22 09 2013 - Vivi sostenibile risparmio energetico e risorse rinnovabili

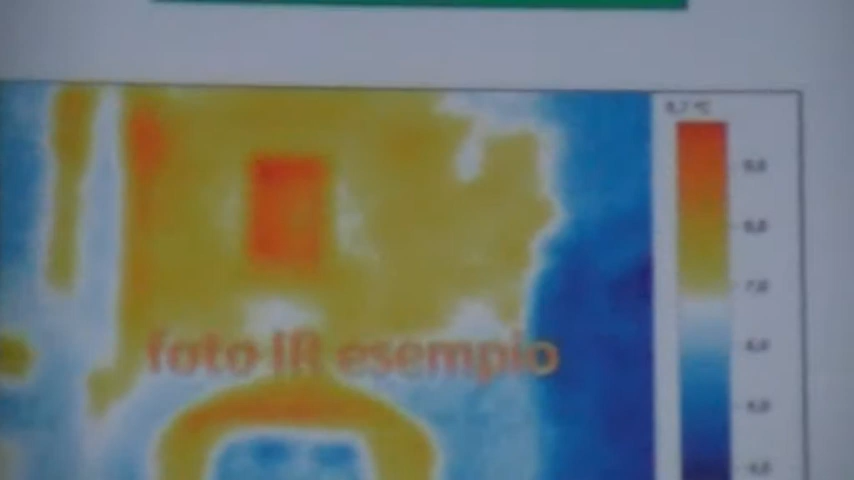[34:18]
Si vede che qui sotto, dove quindi la foto è nero,
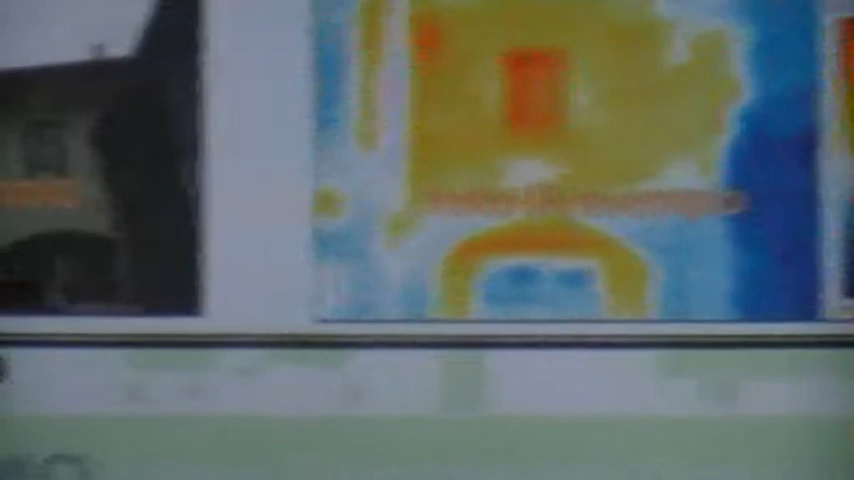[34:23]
ho una dispersione perché è il pavimento della camera sopra,
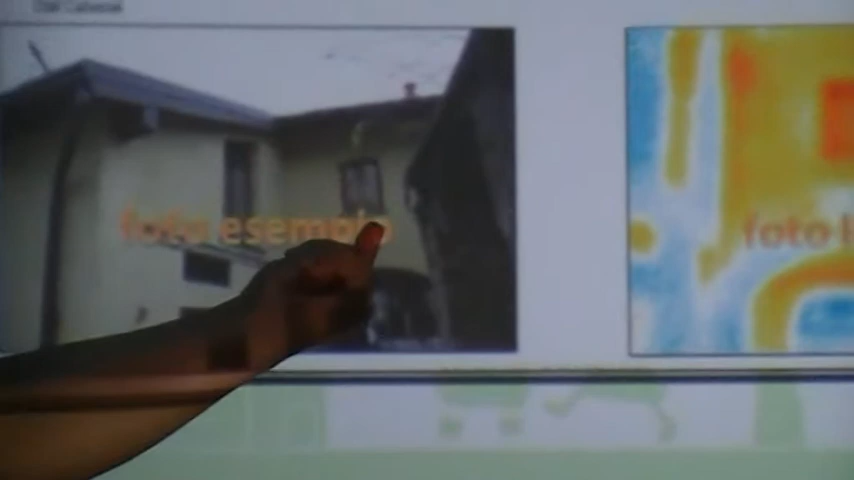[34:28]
per cui questo pavimento perde calore da sopra, io all'interno è scaldo ma il calore esce dal pavimento.
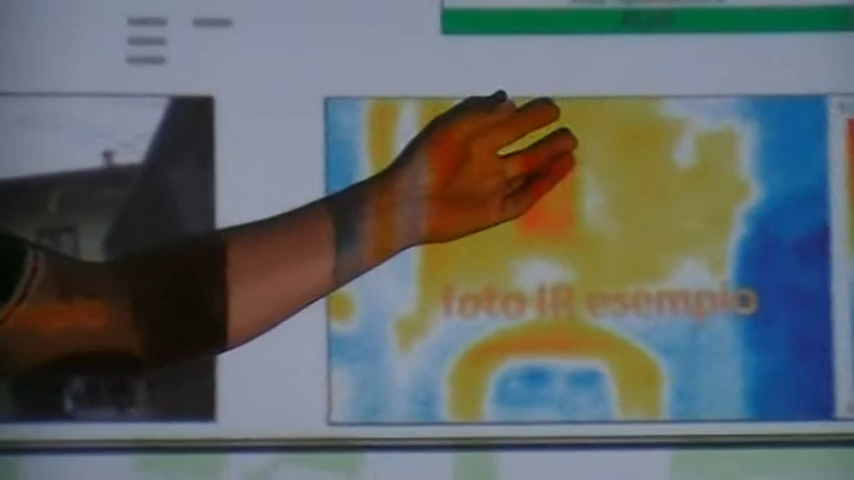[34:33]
Mostra anche che la parte più disperdente sono gli infissi, soprattutto
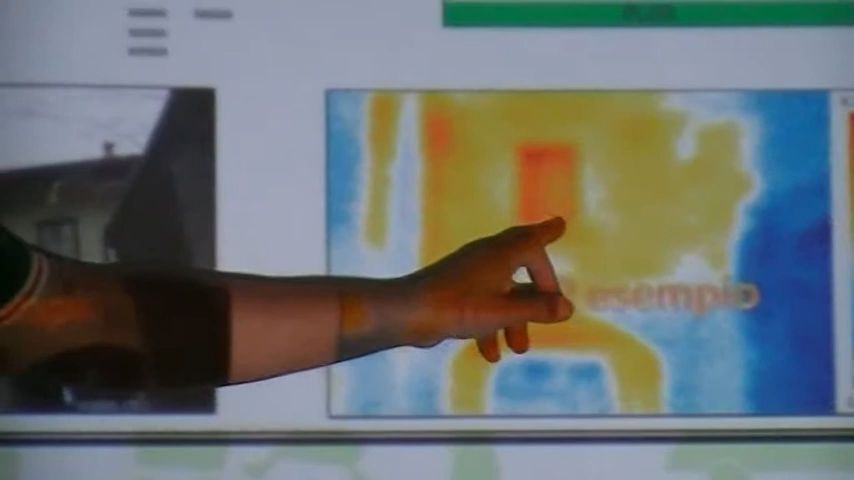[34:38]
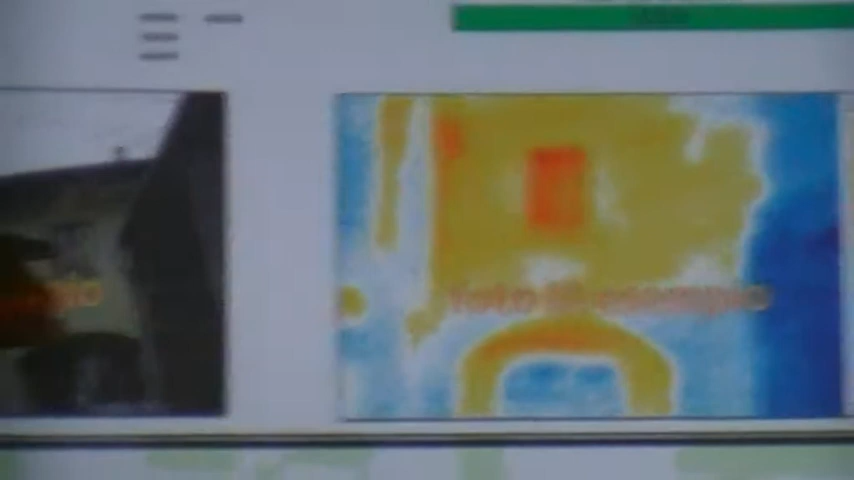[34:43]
come si chiama Ottavio, le dispersioni che si hanno attorno alla,
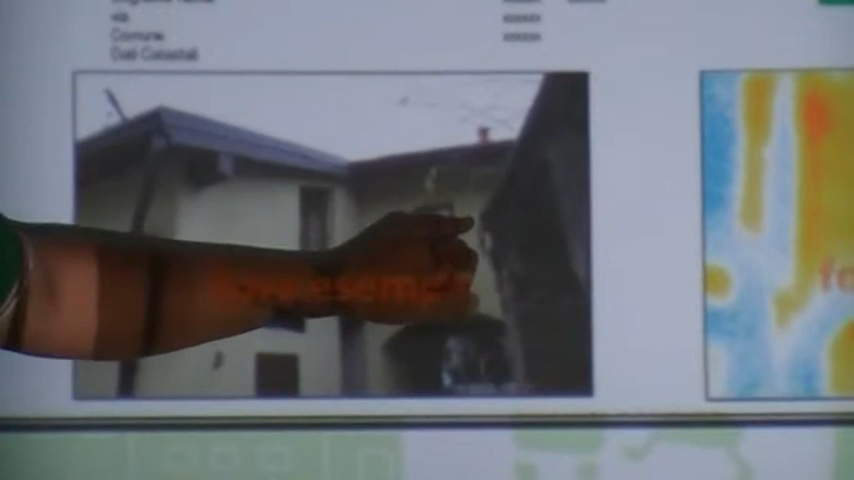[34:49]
al telaio, mostra anche, adesso questo non ve lo so commentare bene, cos'è questa roba qua, se c'è dentro un tubo o qualche cosa, ormai c'è dentro questa serie. Comunque abbiamo strumenti adesso, fortunatamente c'è
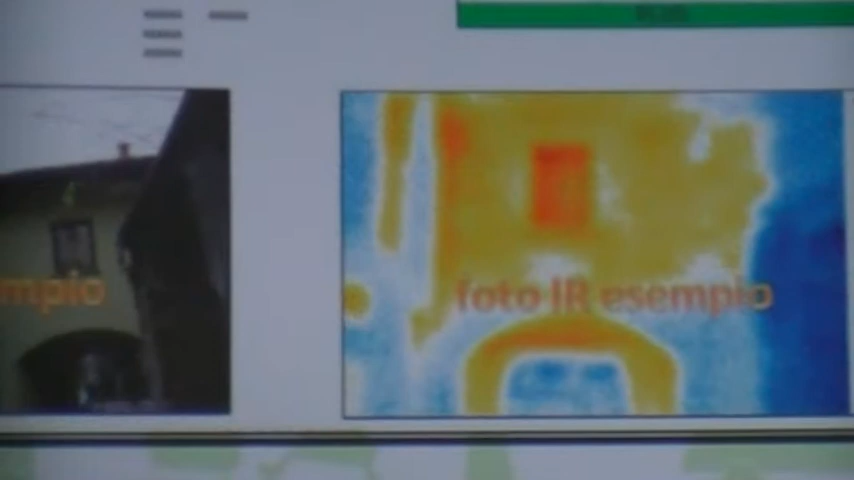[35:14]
un'altra finestra. Ma forse questa è questa finestra qua, sì. E l'altro sotto è quell'altra, la finestra rettangolare. Questa dovrebbe essere questa.
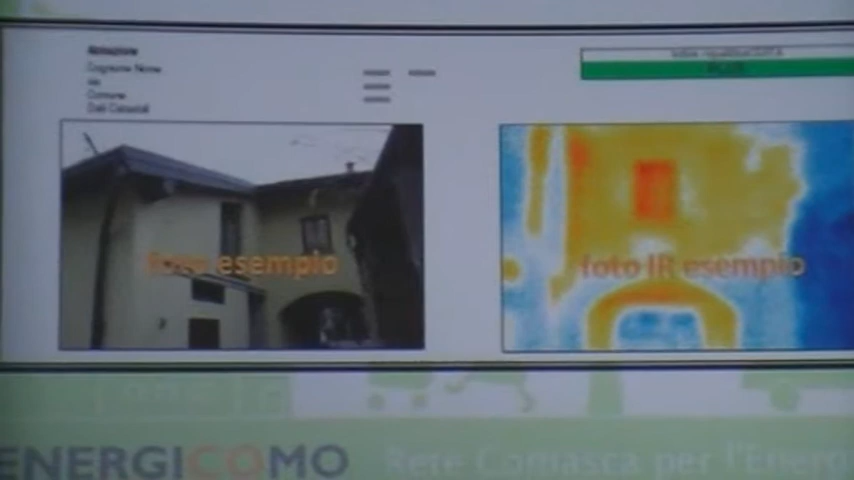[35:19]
Queste immagini ci aiutano a capire, primo, che le finestre sono parte disperdente, secondo, se non cubriamo anche i pavimenti disperdono.